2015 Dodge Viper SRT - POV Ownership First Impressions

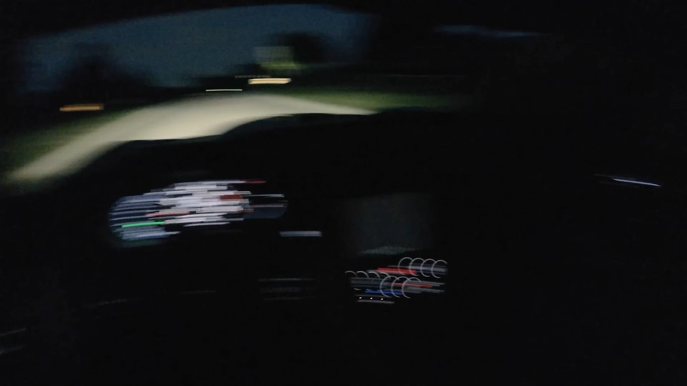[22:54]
It revs just like a maniac. It does. Yeah. Ooh, brights are great. That's impressive. How's the stereo? It's pretty good. That's good.